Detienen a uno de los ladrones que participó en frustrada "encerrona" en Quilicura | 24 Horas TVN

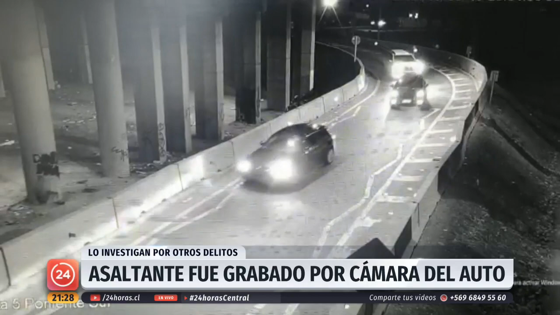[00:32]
De hecho, a la altura de la Ruta 5 Norte con Américo Vespucio en Quilicura se detuvo repentinamente. Se trataba de una encerrona.
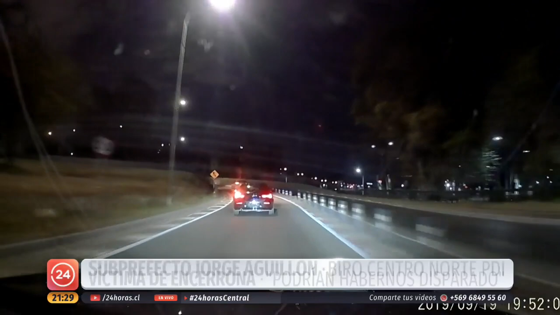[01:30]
Siguió por varios metros al Mini Cooper de las víctimas. Primero, baja un delincuente que parece mostrar una pistola.